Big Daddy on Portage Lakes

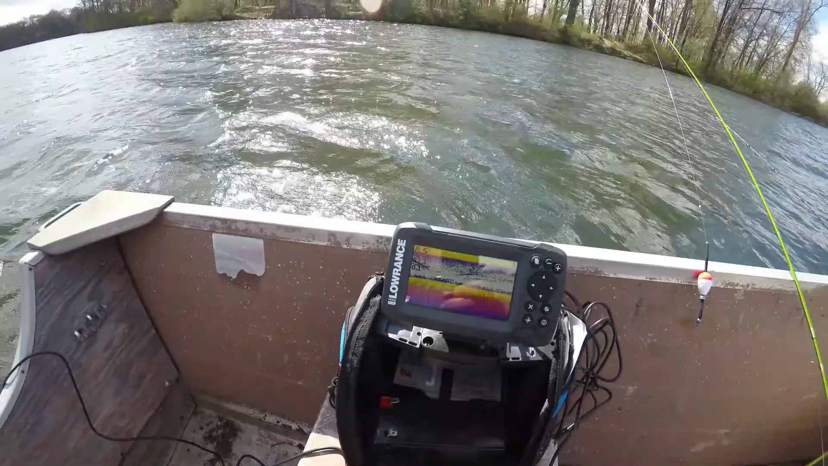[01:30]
they're swimming through now so we'll uh my little portable model working great let's let this little rascal go and try and catch another one there